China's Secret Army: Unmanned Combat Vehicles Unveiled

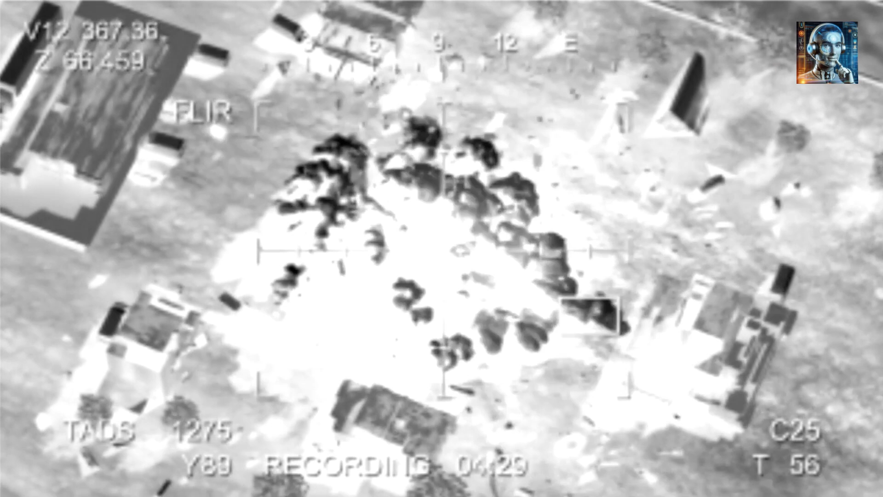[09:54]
Upgraded electro-optics provide clearer images and more accurate targeting information, crucial for intelligence, surveillance, and reconnaissance missions.